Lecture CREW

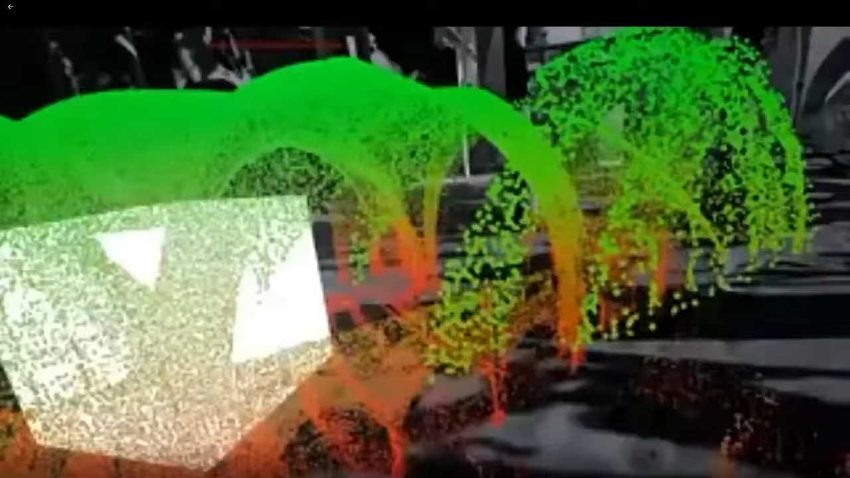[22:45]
So people would work through this, would be in this dark forest, in this dark church,
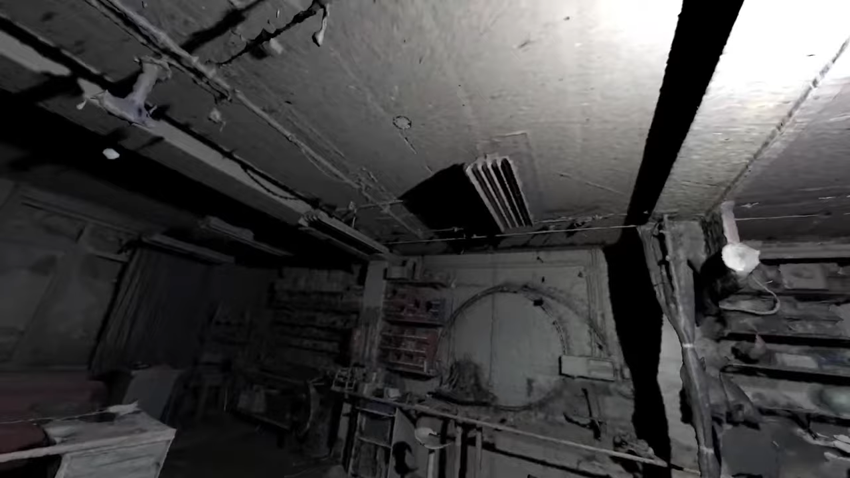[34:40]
If I switch the camera from the headset, I can see Harjo in my 3D environment.
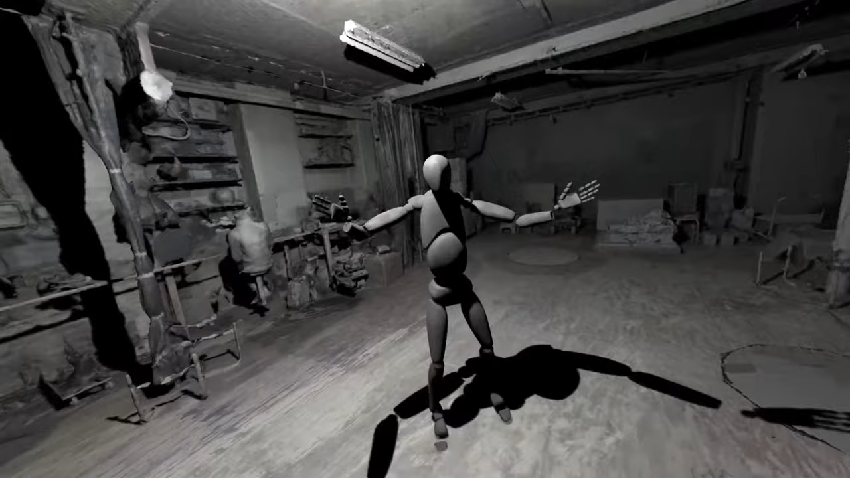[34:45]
And this was what we were working on with our performance Delirious Departures, which we performed in November.
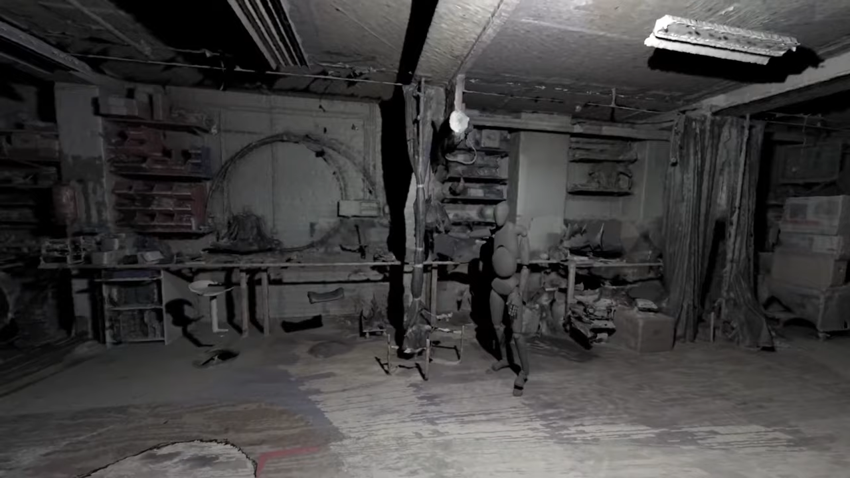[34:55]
We started working on these ideas of digitization of spaces with the presence of an actor in the virtual world. And so this is the fun part.
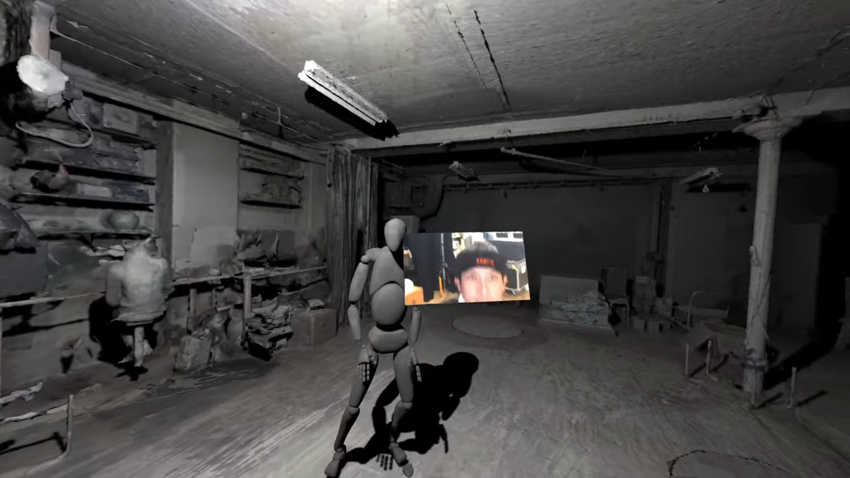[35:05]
So I can actually use my camera to see that actually Harjo is in the space.
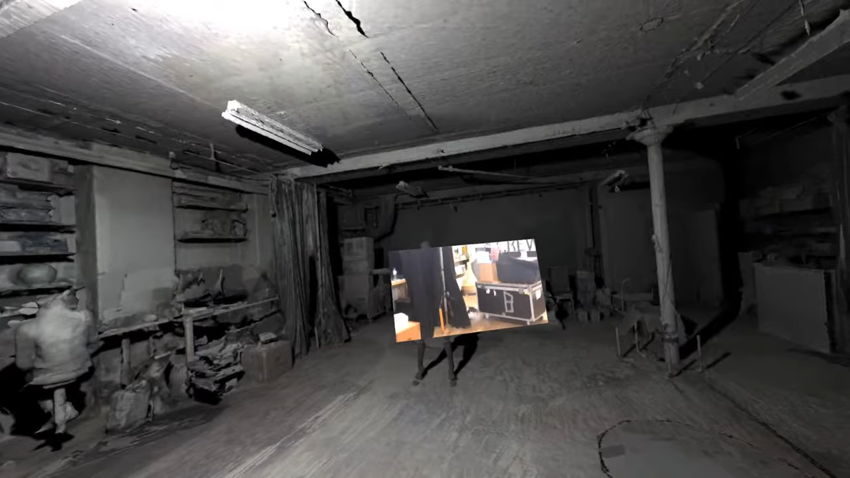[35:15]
So it actually corresponds, if I do it right, so you can see him in both at the same time.
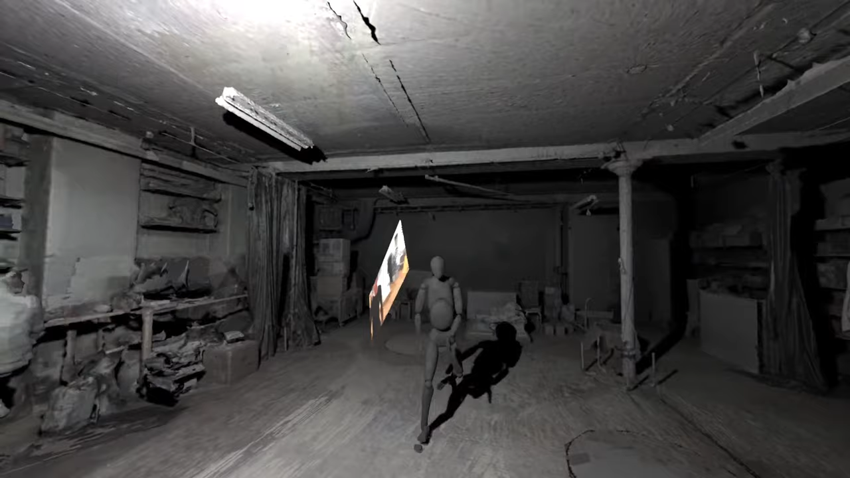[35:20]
I can also see myself. So it's time for the VR selfie.
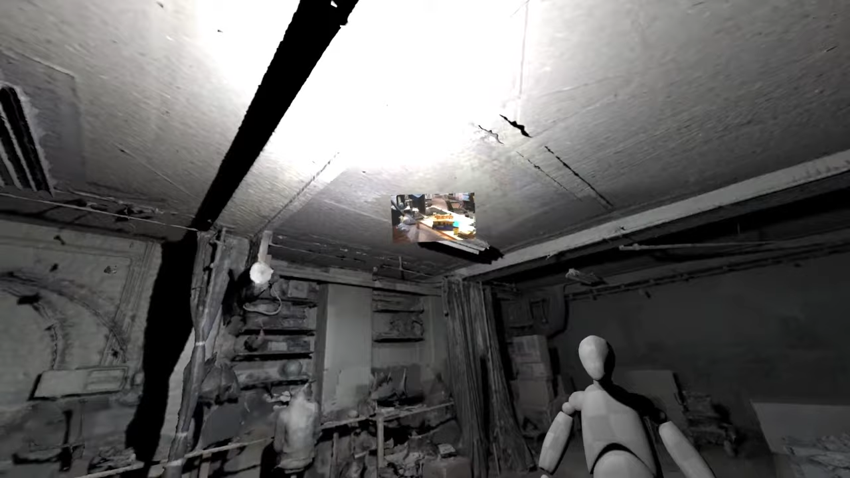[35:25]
I can't really see it. So that is. So in this way, we're actually doing the opposite.